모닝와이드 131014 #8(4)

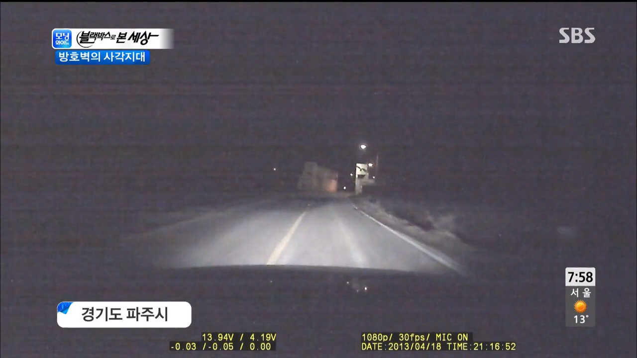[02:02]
경기도 파주입니다 제보자의 늦은 귀갓길이었는데요 잠시 후 제보자 앞에 나타난 건 어 아이쿠 아 역주행 차량과 충돌하고 말았습니다 피할 겨를도 없이 정말 순식간에